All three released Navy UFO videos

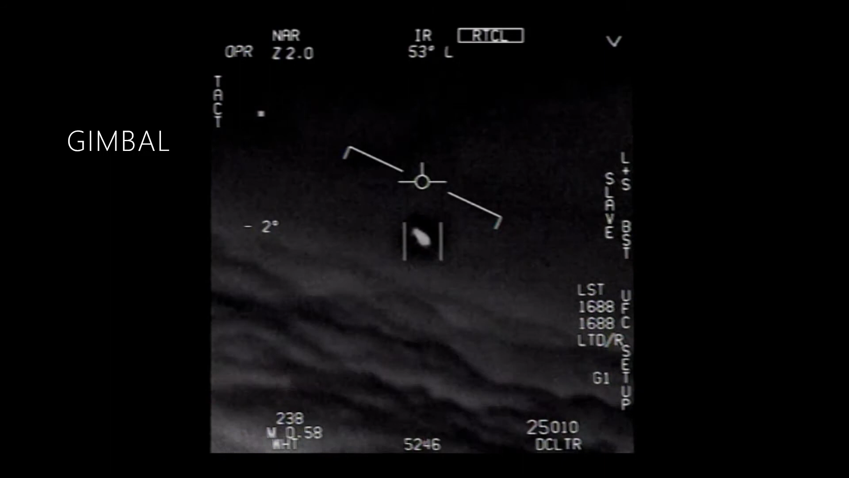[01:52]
Dude, they're not fucking drawing, bro. There's a whole fleet of them. Look on the ASA. My gosh.
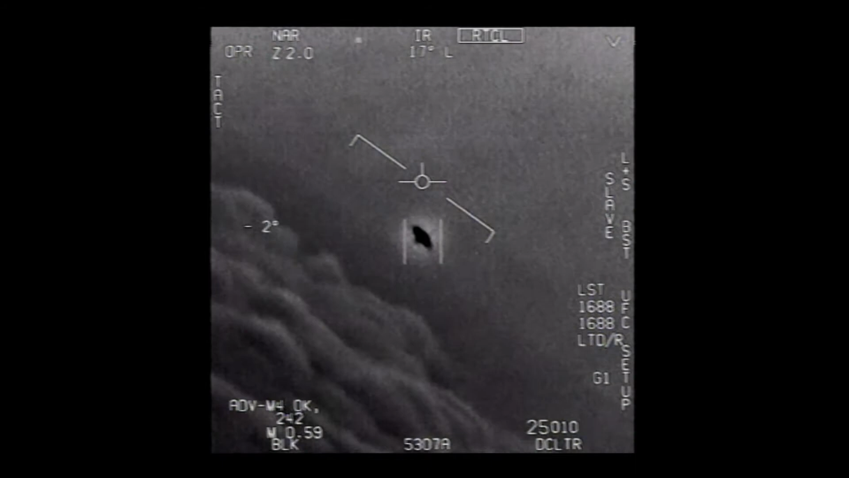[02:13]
That's not an L&S though, is it? It's not. I do have an L&S, dude. Look at that thing. It's rotating.